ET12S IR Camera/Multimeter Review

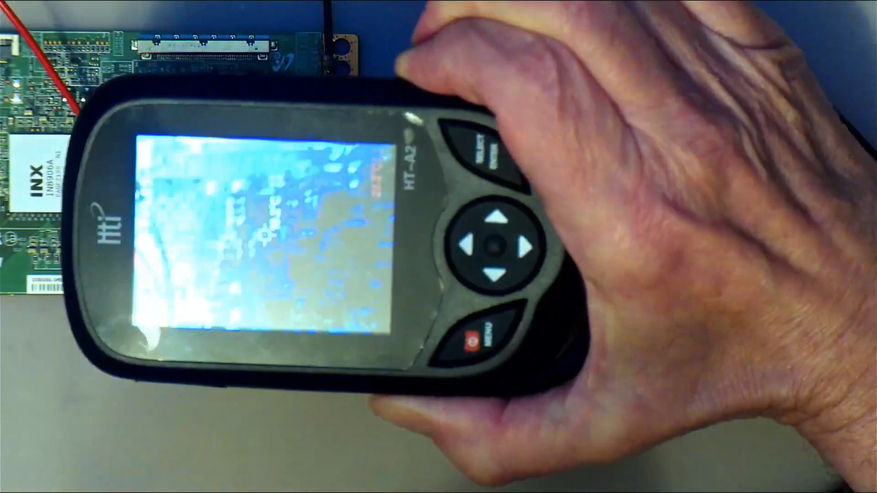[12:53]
As you can see, you can, it's got a much higher resolution, of course, and it has a camera mode in it. So it overlays the actual real image onto the, if I turn on the light, you'll probably see it. It's better. So you can actually, this is actually just using its camera.
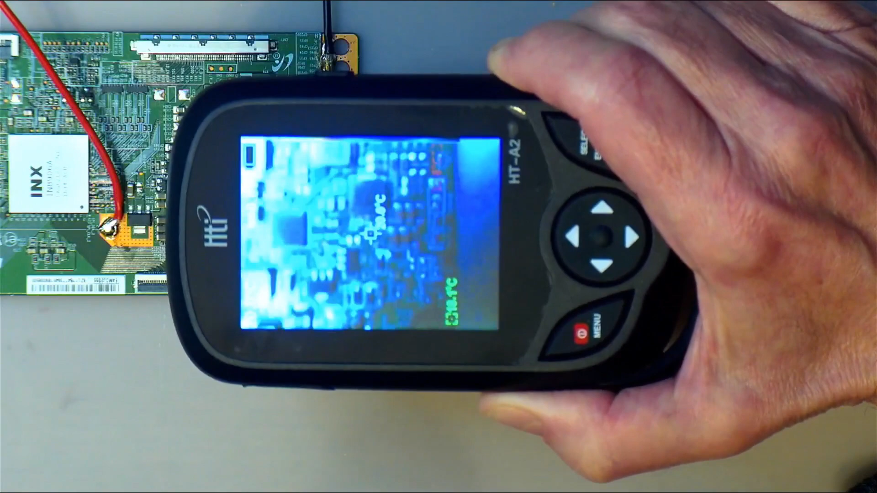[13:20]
And if you push this button over here, you bring in the, in different, you can overlay the actual IR portion of the camera. And so you can actually see, and there's different, uh, levels, this is less. And now it is nearly all IR camera. So you push it until, you usually have it in that mode here.
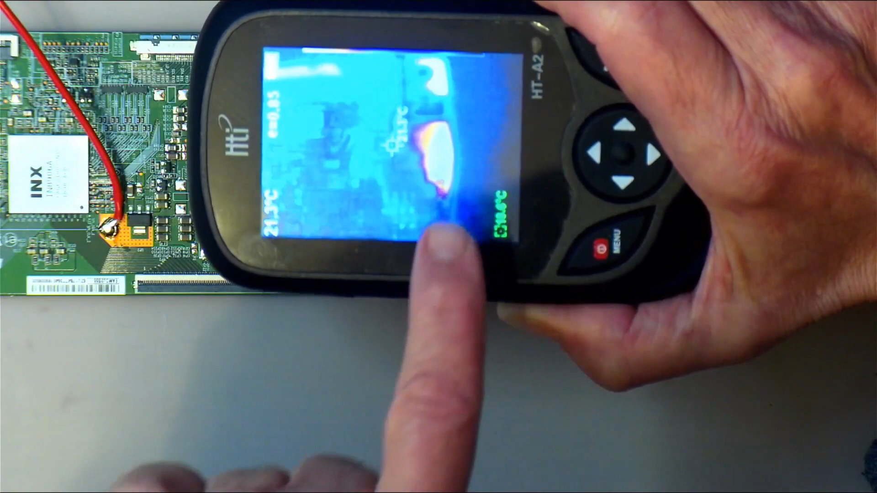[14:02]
So I can actually see the components as well as the IR mode. And, um, again, see, there it is. If I turn it off, you'll see. Fades out. Turn it on.
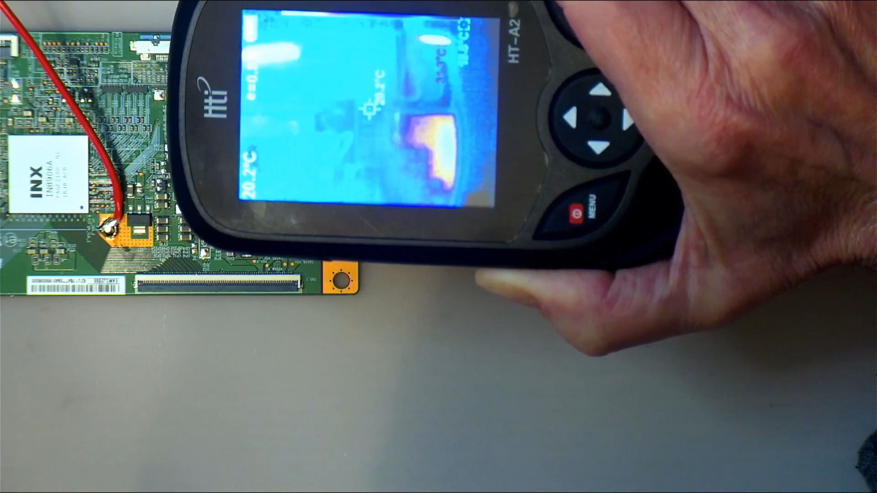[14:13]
So that's the, um, on this board.
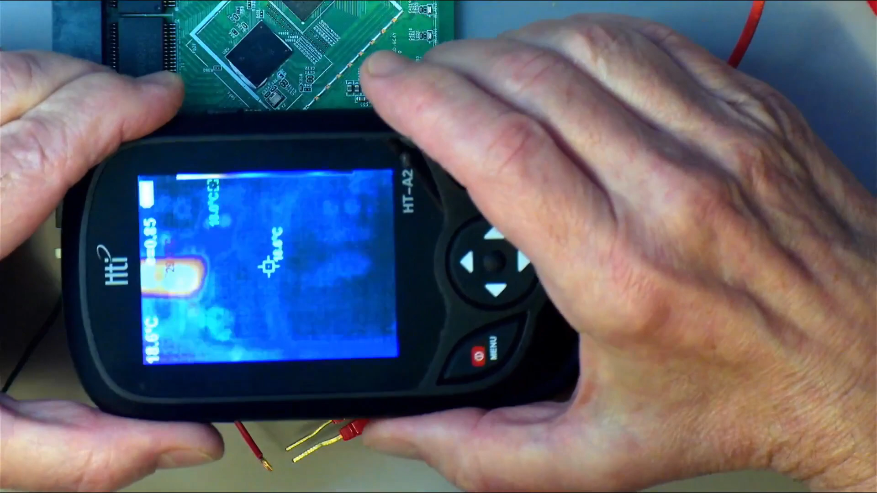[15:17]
you see, again, you got, um, something there that would appear to be,
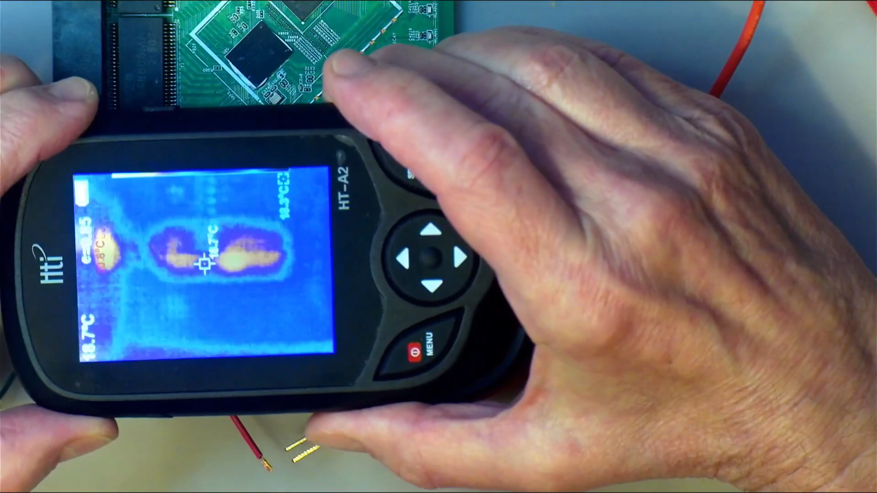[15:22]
let me put it up a bit, appear to be hot.
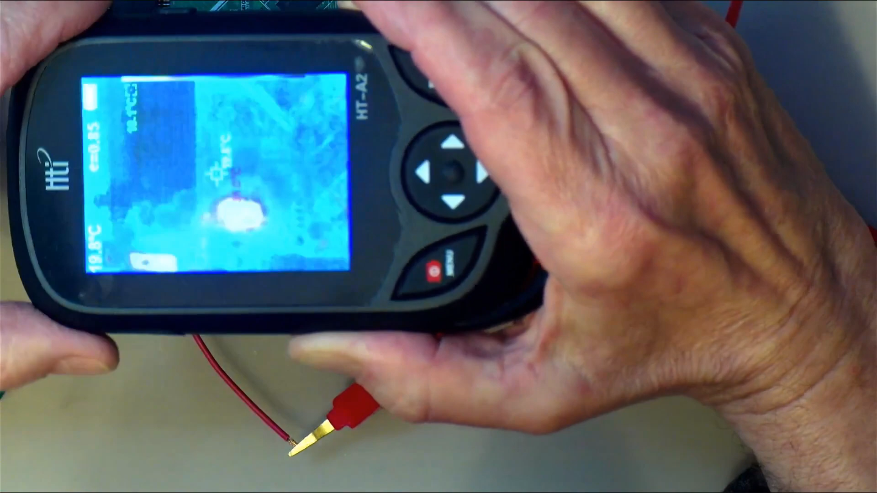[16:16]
Let's see if I can stop the reflection on the screen a bit. Turn it off. It's hard to get a, uh, a clear image on this thing,
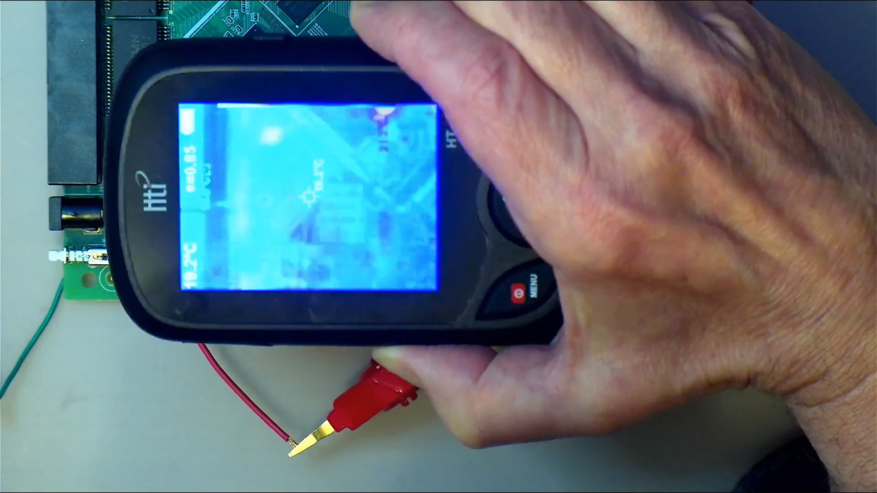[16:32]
on this, um, let me see if I can get the camera a little bit clearer. Okay, that's probably a little better here.
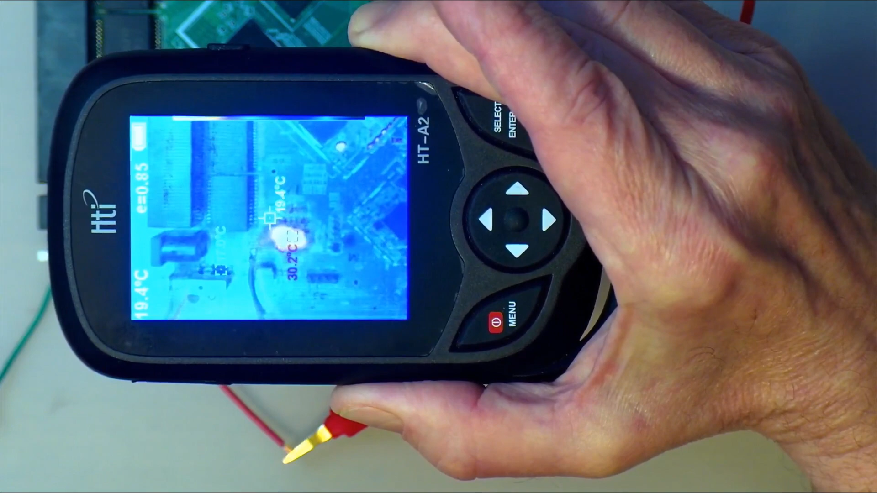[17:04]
So immediately the pointer goes to at 30 degrees and up. So now let's try the ET12 and we'll see the difference.
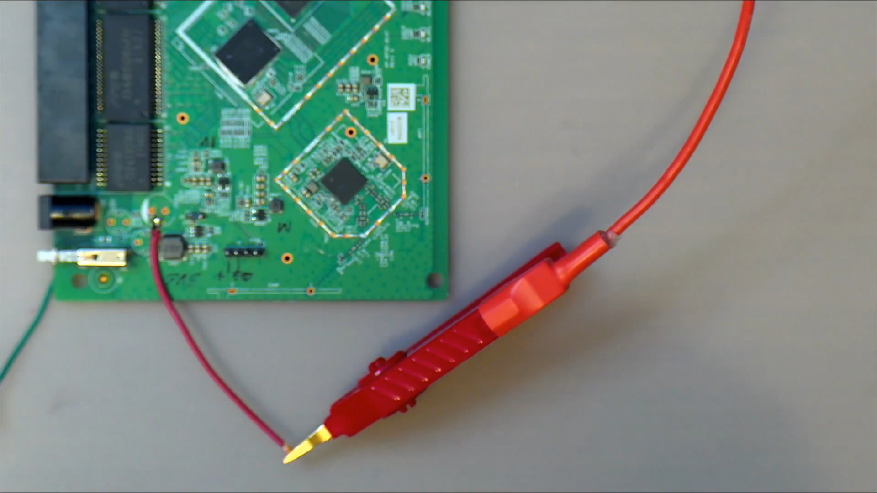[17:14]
Okay,
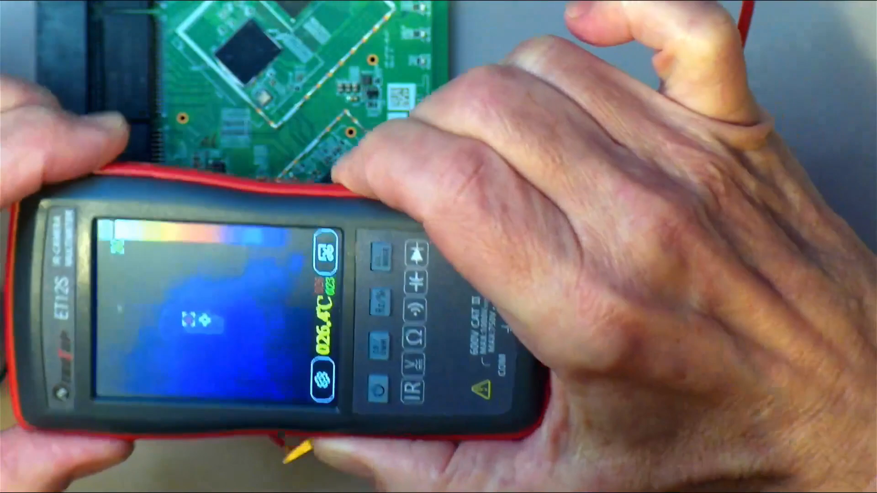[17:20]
Let me try to have it so it's not